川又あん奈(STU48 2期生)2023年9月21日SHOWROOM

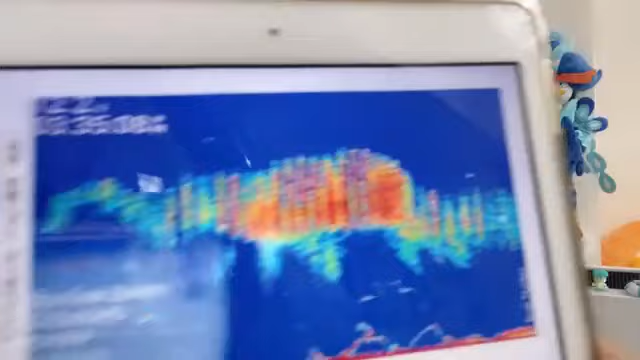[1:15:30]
もうこれはやばいわ。想像してる通りじゃない？湖にいるってやばくない？これが。